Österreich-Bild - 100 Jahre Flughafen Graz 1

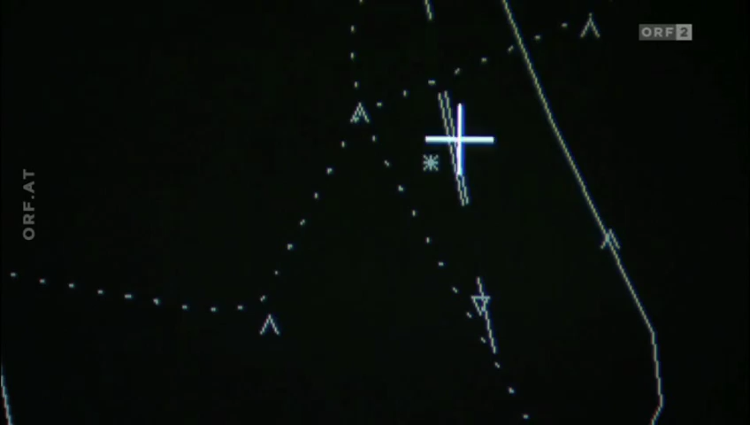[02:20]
Auf dem Radarschirm sieht man das Flugfeld als doppelte Linie.
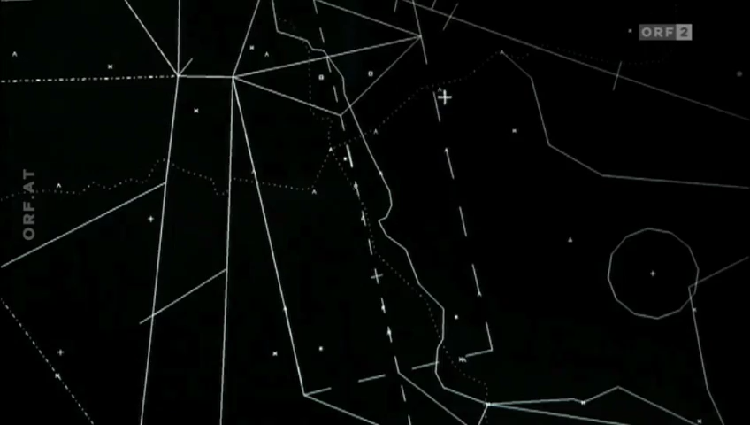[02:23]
Der gesamte Kontrollbereich des Grazer Towers erstreckt sich über ein Gebiet von Lassnitzhöhe,